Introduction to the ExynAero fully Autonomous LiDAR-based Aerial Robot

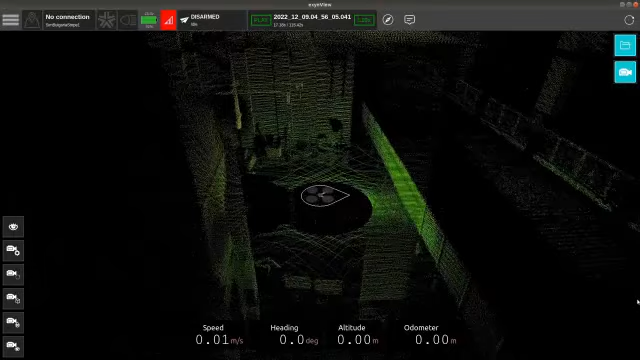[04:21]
So, here you can see the LiDAR is starting to spin and we have some data coming in in real time.